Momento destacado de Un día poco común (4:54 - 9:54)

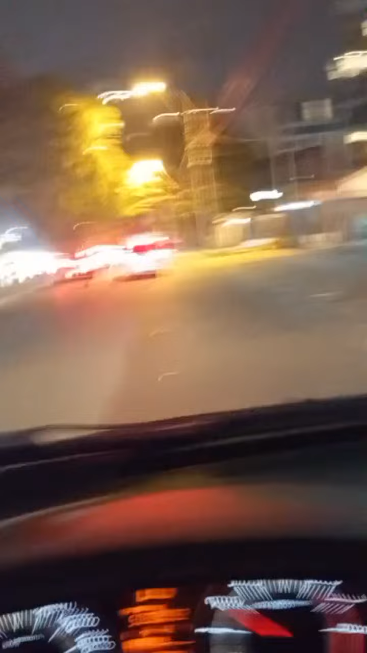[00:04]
Comienzan a ver los edificios y bueno, voy a ponerlo acá,
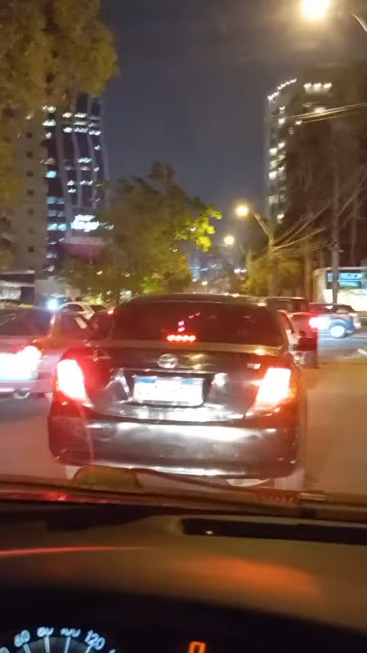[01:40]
ya próximo a lo que es la zona IPS y bueno, Asunción, otro dato que les podemos ir resaltando es que Asunción está creciendo muchísimo, hay muchas zonas por las que siempre pasábamos, que hoy son grandes edificaciones y bueno, acá vamos,